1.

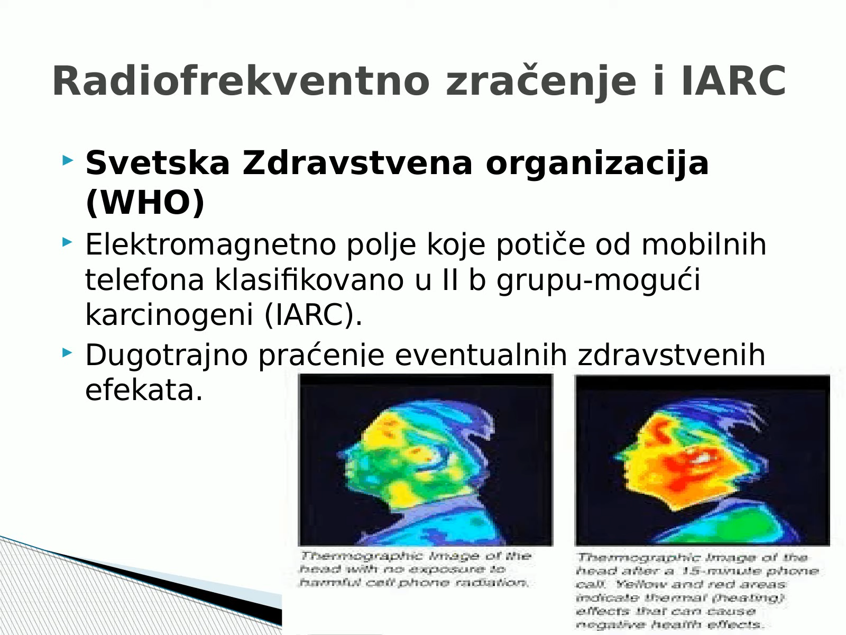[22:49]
ovdje na ovoj slici vidimo da nakon jednog i pol minuta razgovora mobilnim telefonom vam se zagre ovaj deo, a vi znate sami da meninge i mozak ne vole visoku temperaturu, tako da oni tu odreaguju meninge. Lasersko zračenje. Lasersko zračenje se koristi na više mjesta.